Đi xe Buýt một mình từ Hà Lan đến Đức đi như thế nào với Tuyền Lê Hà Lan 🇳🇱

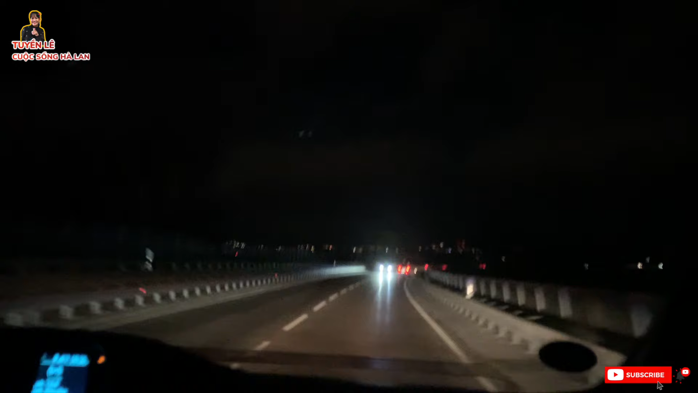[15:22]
Hiện tại Nhật đang chở tiền về nhà từ ở chạm xe bus ở Stuttgart, mà về đến nhà của Nhật là cũng 32 km. Hiện tại thì cũng gần 8 giờ tối rồi, bầu trời bắt đầu tối sẫm xuống này. Chỉ 3 tháng nữa thôi là giờ này sáng trưng á, vào tháng 6.